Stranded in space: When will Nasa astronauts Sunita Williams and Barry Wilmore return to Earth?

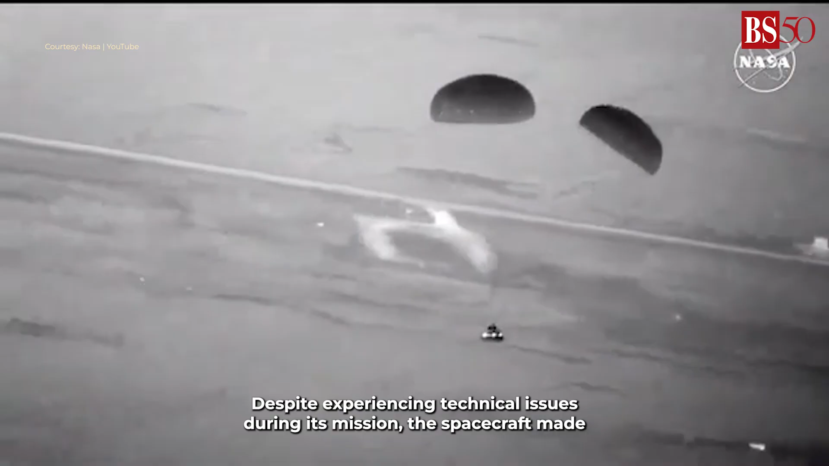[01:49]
the spacecraft made its return voyage to Earth, making it a valuable asset for further analysis.